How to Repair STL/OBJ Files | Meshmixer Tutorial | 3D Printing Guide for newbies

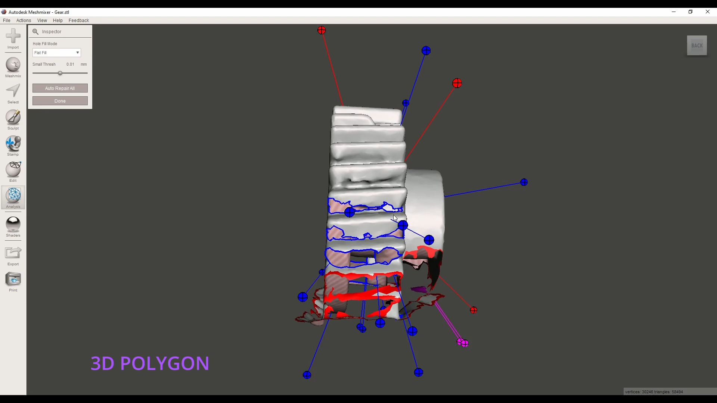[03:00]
can see the gaps but if I go to auto repair cannot solve it and it's obvious it needs more